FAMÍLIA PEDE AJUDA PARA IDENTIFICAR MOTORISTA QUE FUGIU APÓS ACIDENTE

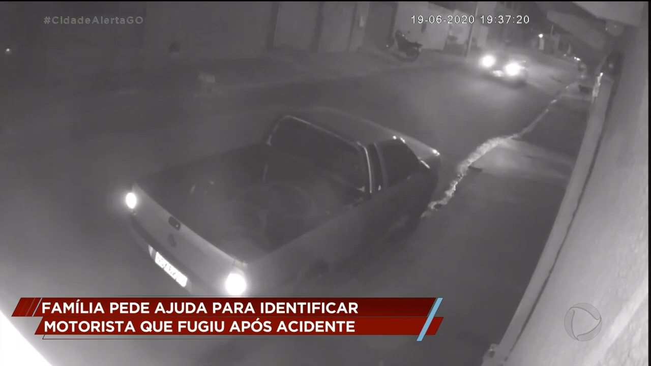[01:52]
Pela imagem mesmo borrada, dá para perceber que o carro está estragado na frente. Testemunhas disseram que o veículo é modelo cruze, de cor prata, mas ninguém conseguiu anotar a placa.